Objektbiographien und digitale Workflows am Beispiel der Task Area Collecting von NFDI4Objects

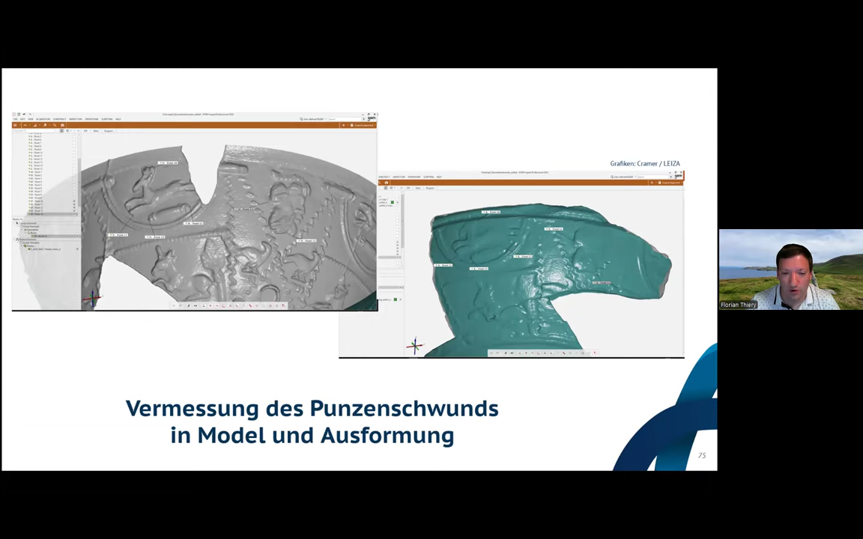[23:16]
wo man durch Messungen versuchen kann, sich einen Eindruck zu bekommen,